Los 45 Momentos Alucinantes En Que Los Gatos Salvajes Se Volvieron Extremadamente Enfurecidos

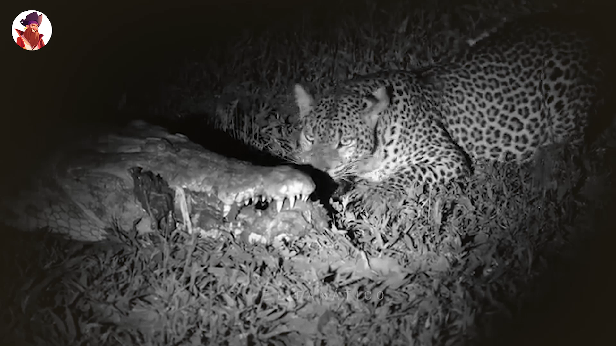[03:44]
El cocodrilo permanece inmóvil y casi parece muerto. Pero puedes ver lo vivo que está después de que el gran felino arranca un trozo de carne de su boca.